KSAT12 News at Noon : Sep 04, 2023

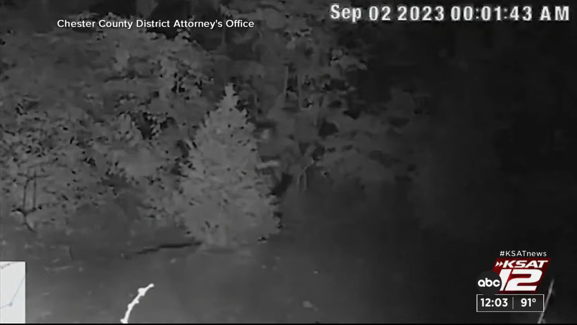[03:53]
This black and white surveillance video released by the county's district attorney's office shows what officials say is Cavalcante outside a home near the prison around 2 a.m. on Saturday. The fugitive was last seen on a residential ring camera less than two miles from Chester County prison.